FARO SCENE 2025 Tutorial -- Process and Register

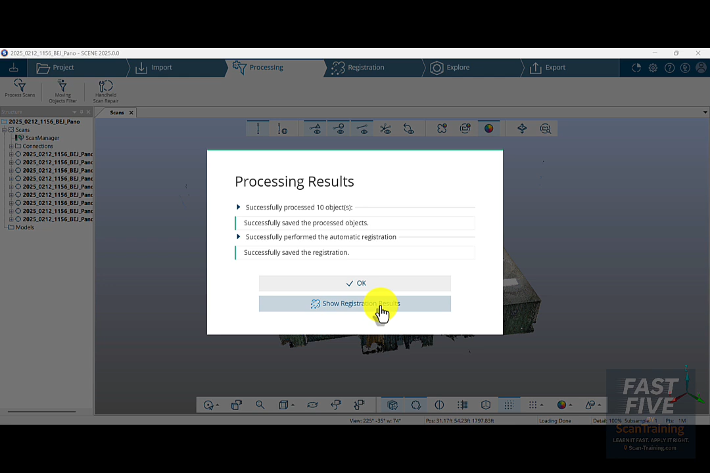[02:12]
If you click OK, all you have to do is go click on the Registration tab. That's where this button will take us. Now look up here in the upper right corner where it says Recommended Next Step, Verify Registration for Scans.
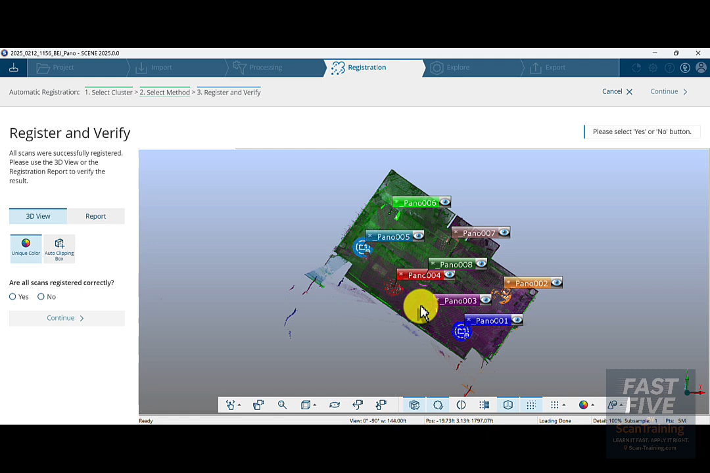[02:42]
I'll look at my report. The mean point error is good. I'll click on Save Report.
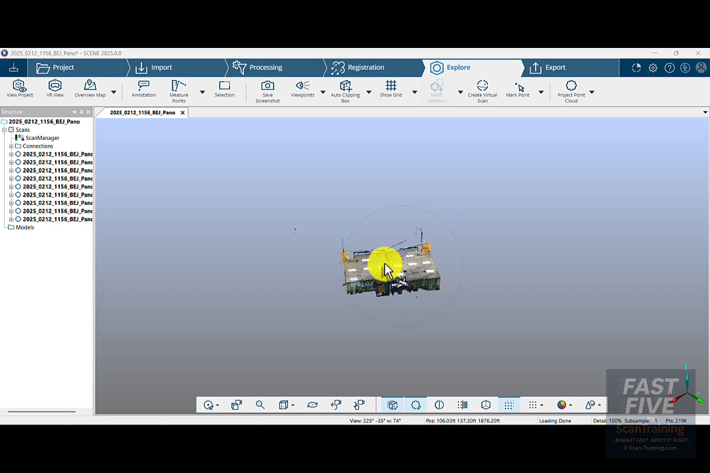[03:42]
we'll zoom out and get our building inside this circle and click on Auto Clipping Box.
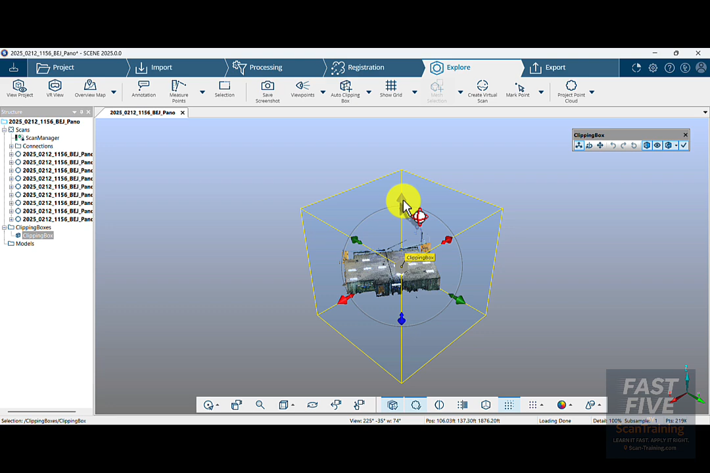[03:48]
I'll start by dragging the top down until the ceiling disappears. I'll drag the bottom up until the floor goes away and then I'll drag it back down just underneath the floor.
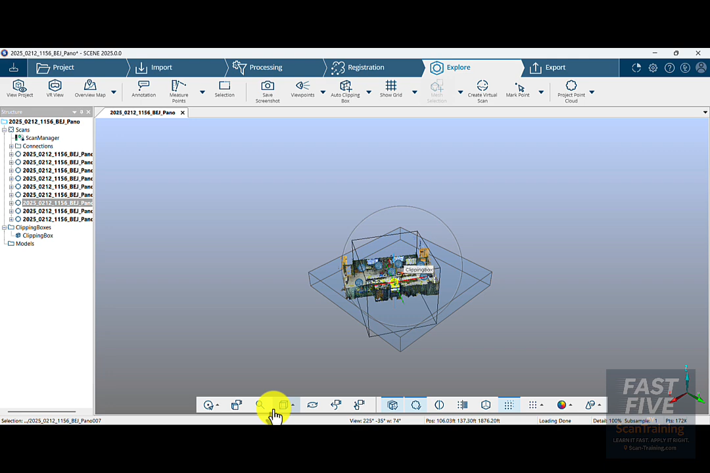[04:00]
I'll go to a top view and from the top view,
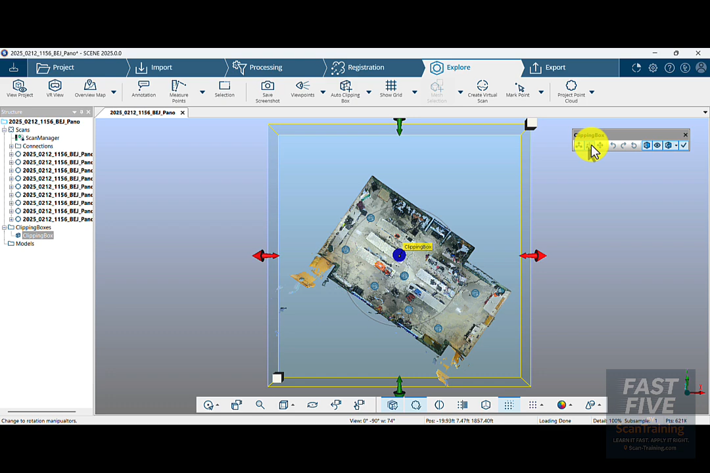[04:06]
I'll click on the Rotation Manipulator and rotate the box so it better fits the room.
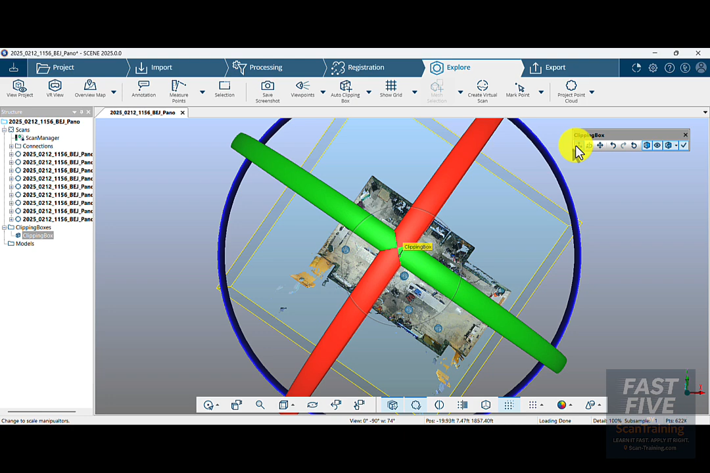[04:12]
I'll bring in the red and green arrows, get them a little closer to the walls. I'm going to try to do this without cutting the walls off. I'm going to click the eyeball to turn off the visibility of the clipping box.
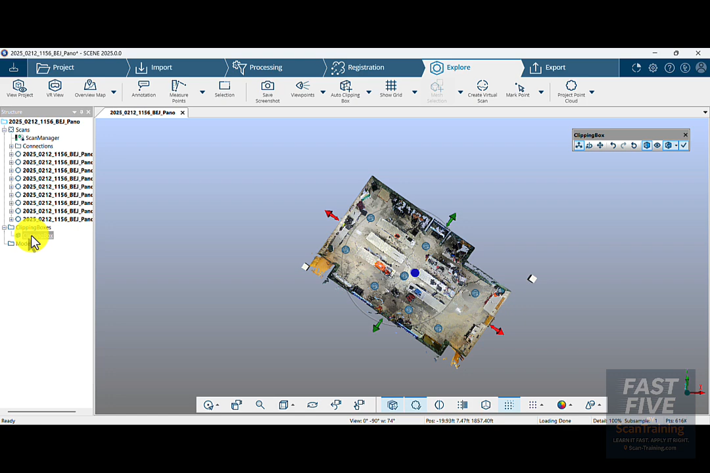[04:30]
I'll then right-click on the clipping box and rename it. I'll rename it Main, press Enter, and now I'll click Save. In the comment, I'll type in Add Main Clipping Box.
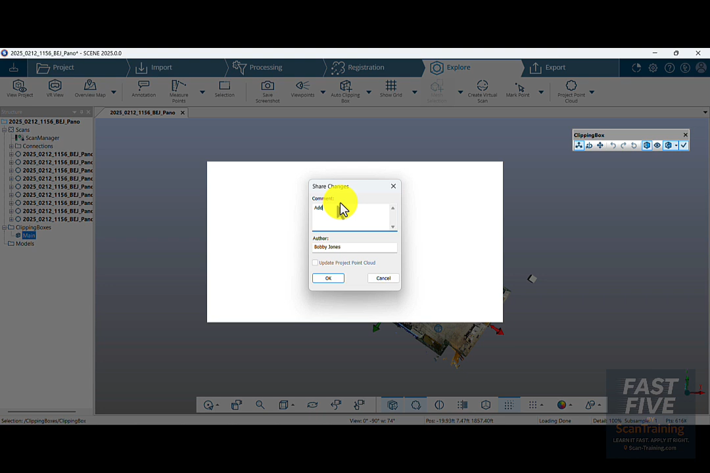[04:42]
I'll make sure my name is in the author and click OK. Now that that's complete, I can look around.
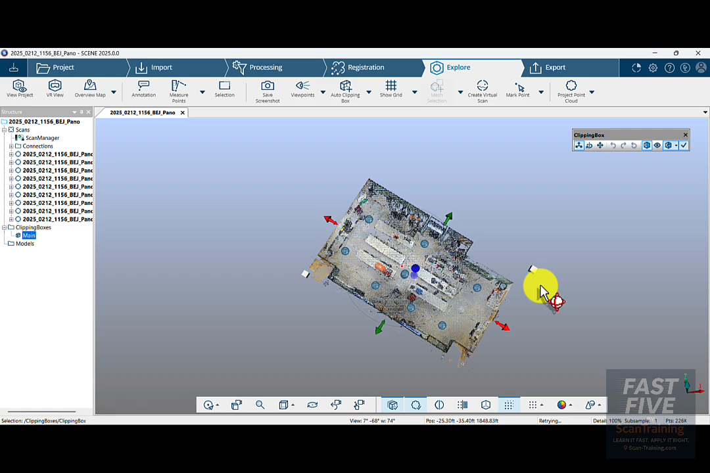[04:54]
Everything looks to be in order. I'll now click on Project Point Cloud and create that.
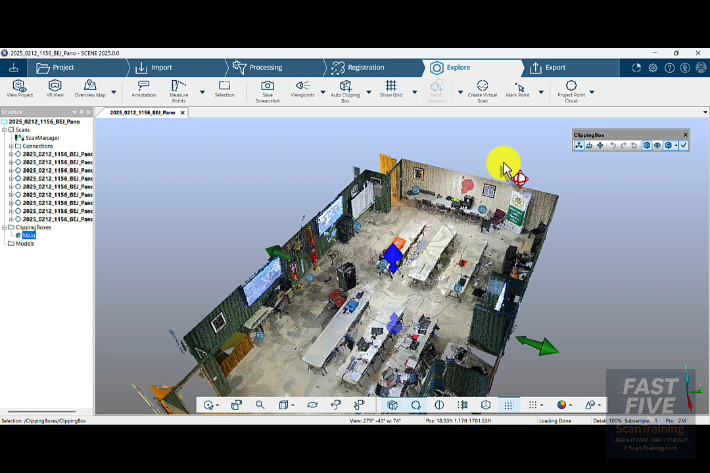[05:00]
I'll homogenize the point density and click OK.
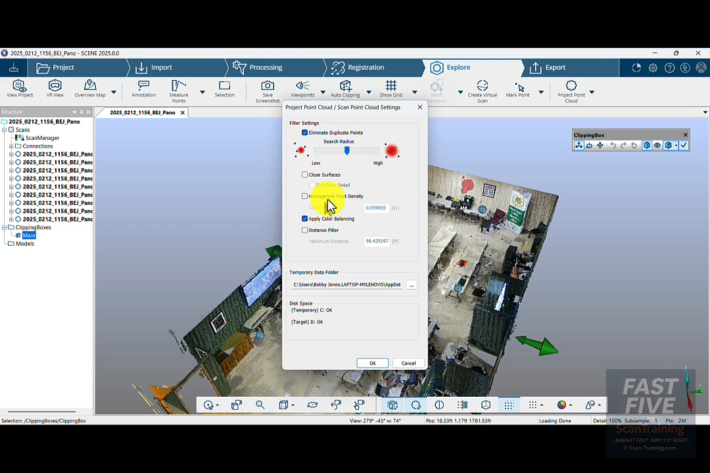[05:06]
Now that the Project Point Cloud is finished, I'll click on OK.
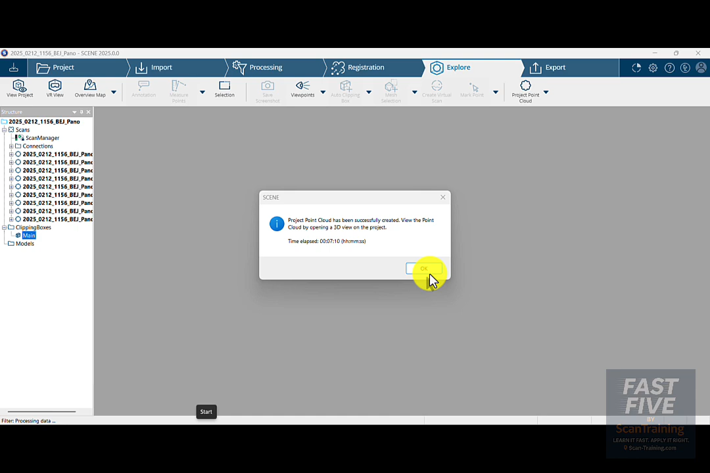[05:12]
Click View Project.
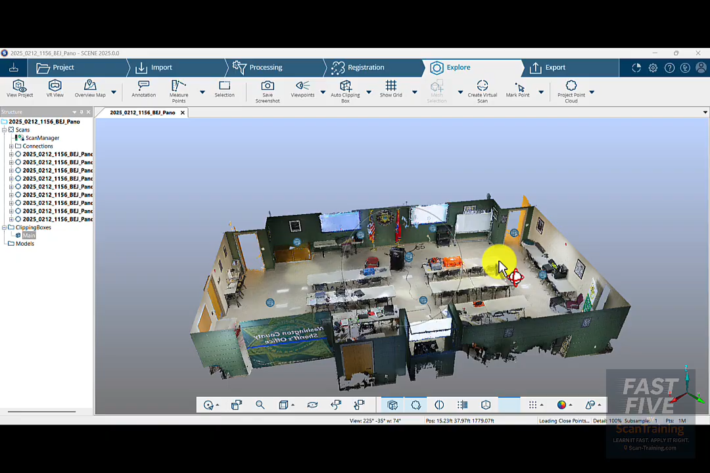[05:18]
This is the product of the Project Point Cloud. So it looks a lot better.